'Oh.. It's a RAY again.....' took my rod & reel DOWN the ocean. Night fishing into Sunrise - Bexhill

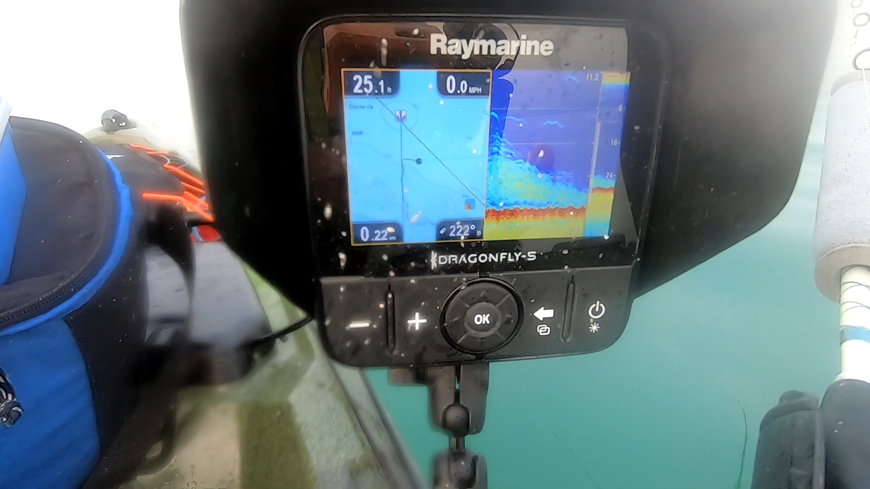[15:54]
On screen: speed 0.0 mph
It's full with mackerel. Look, full. Look my rod. I don't do anything.